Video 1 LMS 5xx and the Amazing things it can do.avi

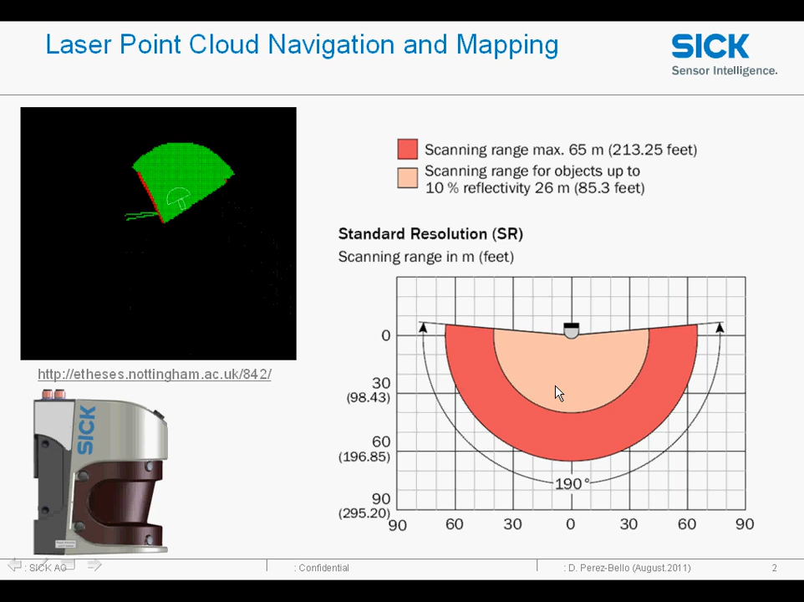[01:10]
In this area we can put fields and if something goes into that field we can provide a digital output to prevent a collision. Here's a few applications.